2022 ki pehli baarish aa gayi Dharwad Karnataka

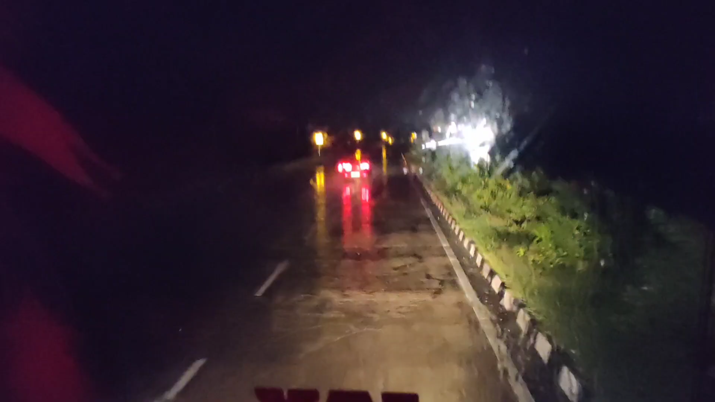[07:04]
तो फ्रेंस जब देखिए बारिस चालू हो गई है, अब रात के आठ बच रहे हैं,
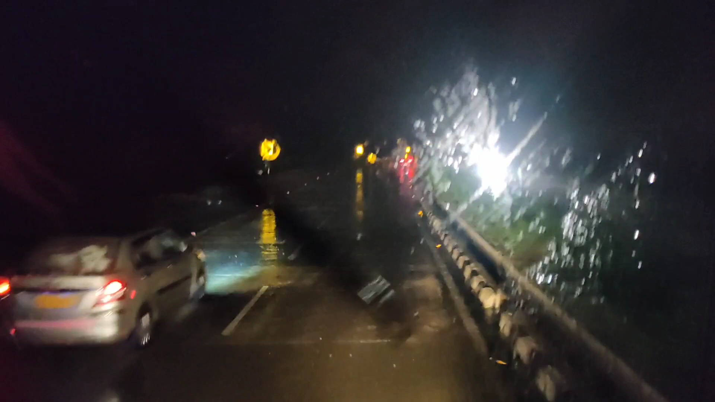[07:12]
इस सीजन की 2022 की पहली बारिस है ये, पहली बारिस मिली है आज हमको, हवा भी इतनी ठंडी ठंडी लग रही है, हवा भी बहुत चल रही है,
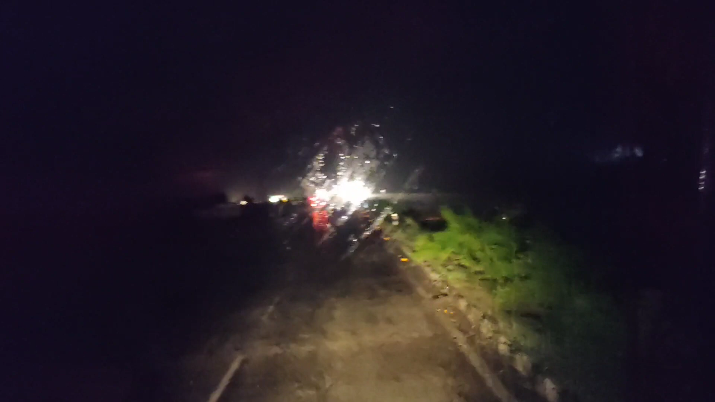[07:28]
गदक पोचे है, गदक पुरोश किया है,
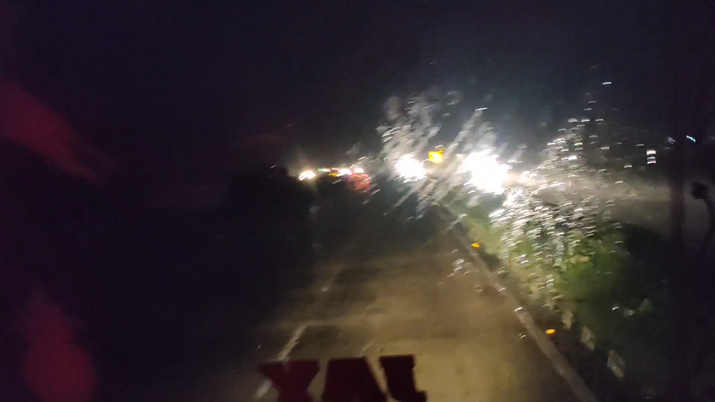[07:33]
आज बारा मज़े तक साइड रम बोच चाओंगा आज बेखिए, बारिस भी हो रही है, बारिस भी हो रही है,